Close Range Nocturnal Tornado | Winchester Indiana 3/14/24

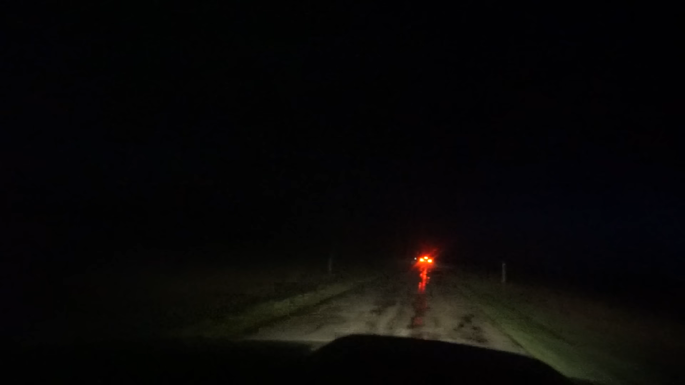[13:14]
Kind of sounds like I have a flat tire, but my warning isn't going off. I think it's just a bumpy road with water.
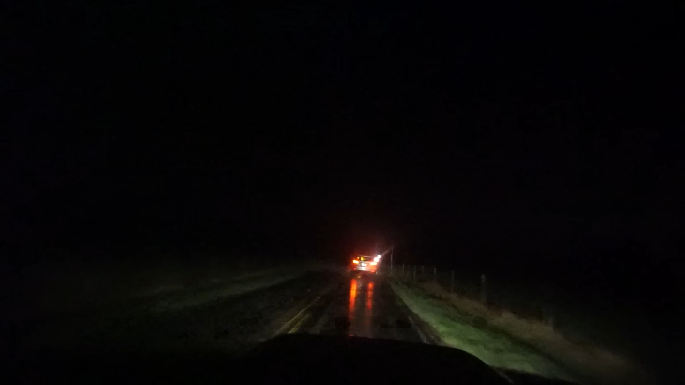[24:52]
Let me get my routing correct here. going this way. Get onto this highway. There's a highway right here. It's off to our east now. I'm just hoping I don't run into damage. Oh, I see why he went south.
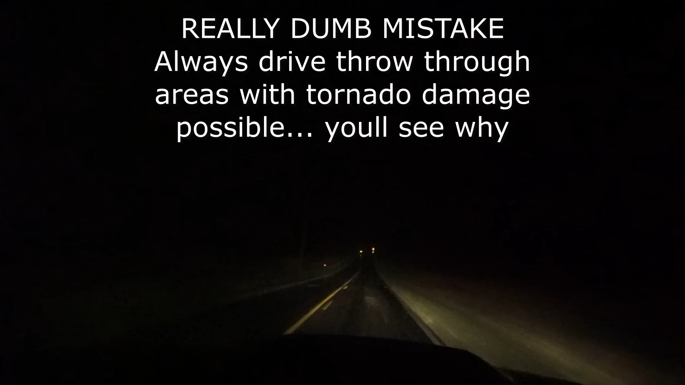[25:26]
Get into the precipitation here. Oh, shit!
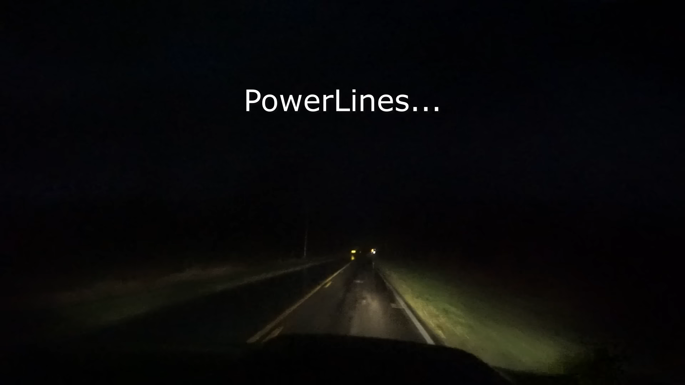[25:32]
We're good. We're good. Okay, we're gonna slow it down, guys. That was a downed power line that I just drove through.